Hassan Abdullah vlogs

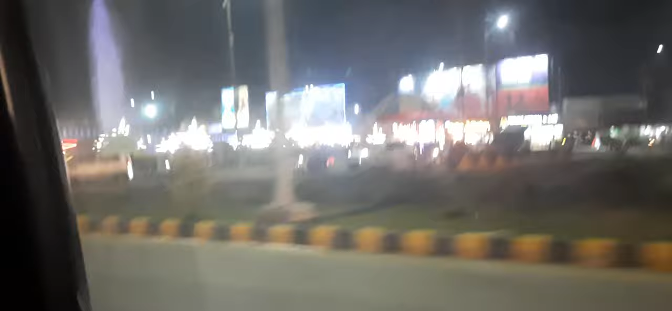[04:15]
गाइस बहुत मज़े का लुक आ रहा है, लाइट्स आप लोगों को स्टार्स दिख रही होंगी,